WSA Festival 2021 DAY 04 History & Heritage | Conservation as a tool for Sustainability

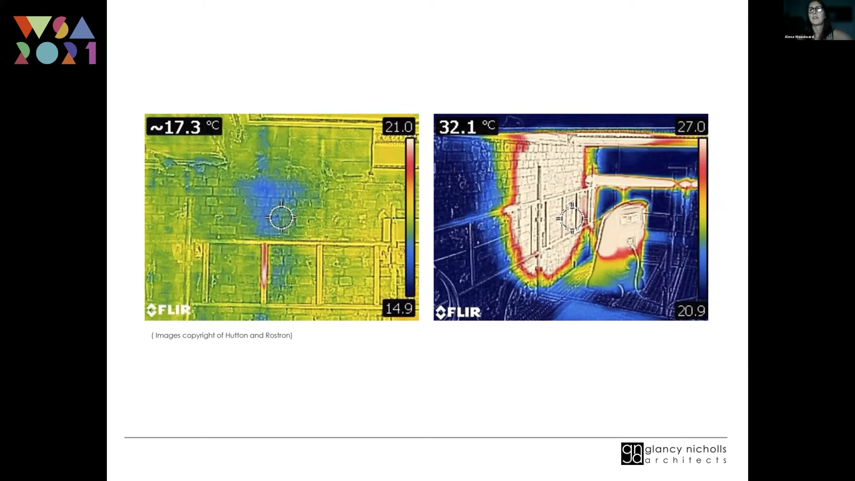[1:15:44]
So we were removing stonework and drying out areas at very low temperatures and seeing how the building reacted to try and control that just to stop movement.
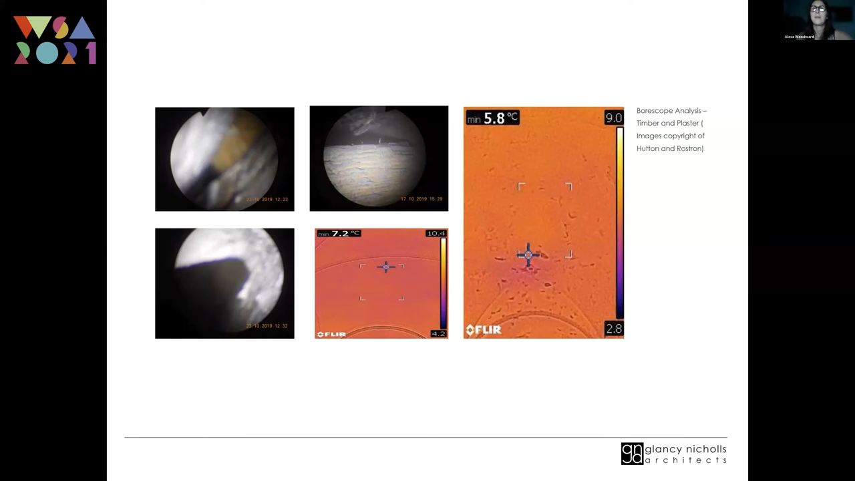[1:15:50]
And we also did a lot of borescope analysis where we had bolted ceilings, one for checking for asbestos and two to understand how they were supported and how they were likely to be impacted by the moisture. And all that information got fed back into our BIM model.